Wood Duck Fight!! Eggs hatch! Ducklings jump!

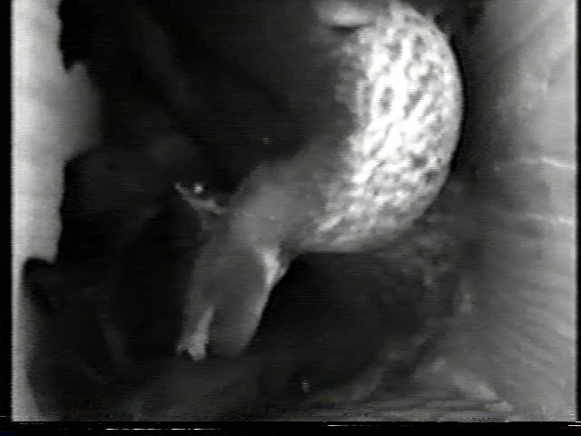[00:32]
It begins with this fight between two wood duck hens. They have both laid eggs in the same nesting box,